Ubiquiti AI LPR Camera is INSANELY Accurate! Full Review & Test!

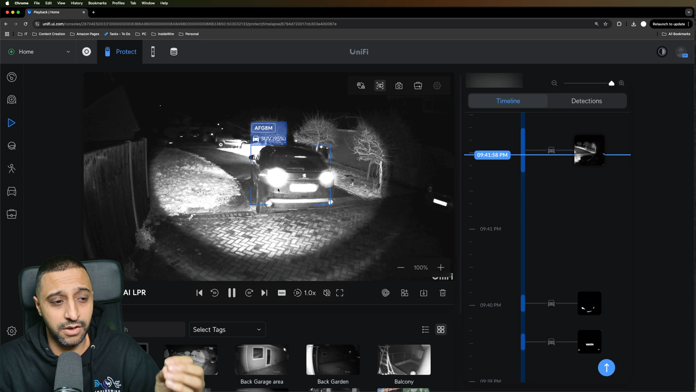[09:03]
Let's play this clip right here so this is me reversing into the drive and you can see the license plate is not very clear this is the IR lights reflecting off the reflective license plate and as the car turns away right there you can see that you can read the license plate a little bit more clearer now.
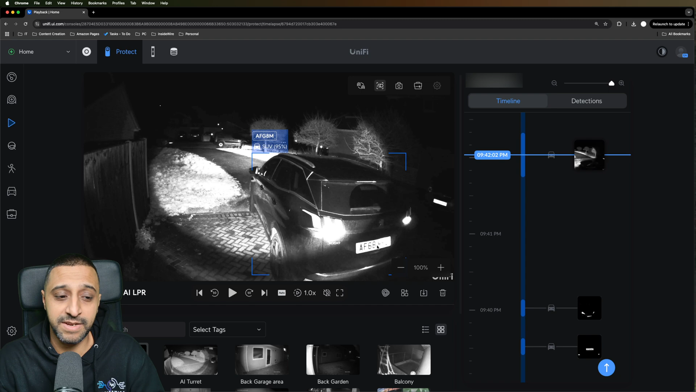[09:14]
The LPR night vision is there for a specific reason especially if you have those reflective license plates. Just so you can see what it's like as a human detection so this is me walking from the end of my drive.
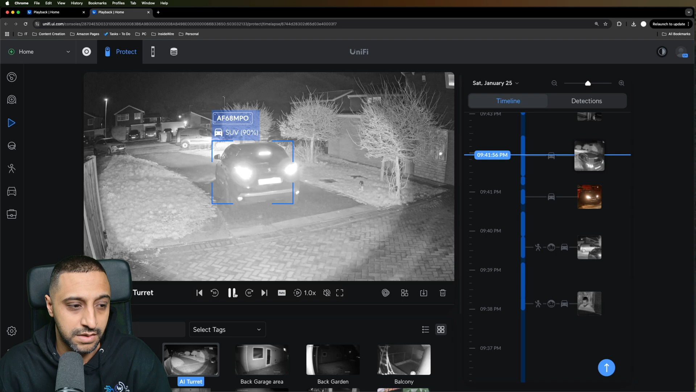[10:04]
and if I zoom in here you can see the license plate is not really that readable perhaps if it comes in a little bit more closer even then it gets to about here before it's to a point where you can actually read it.